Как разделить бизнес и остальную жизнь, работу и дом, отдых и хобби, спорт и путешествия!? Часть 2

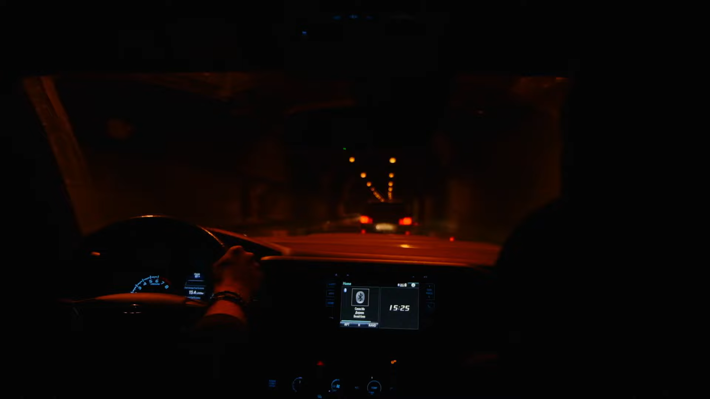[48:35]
А теперь ответьте на вопрос. Туннель сначала идет 2 километра вверх, небольшой наклон, а потом спускается вниз.